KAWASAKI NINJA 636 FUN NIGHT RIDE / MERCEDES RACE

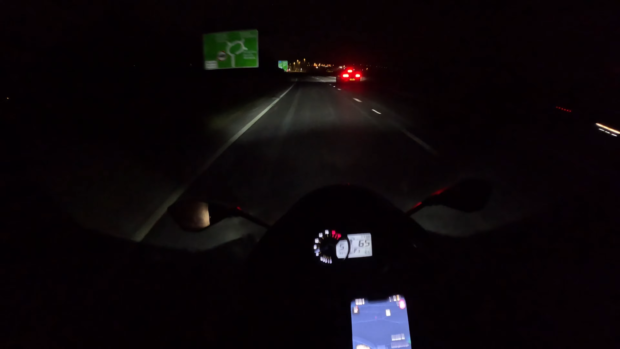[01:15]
little Mercedes here. I wonder what it is. Unfortunately, it's just a bog standard one. It's not like a C63, so can't even entertain it.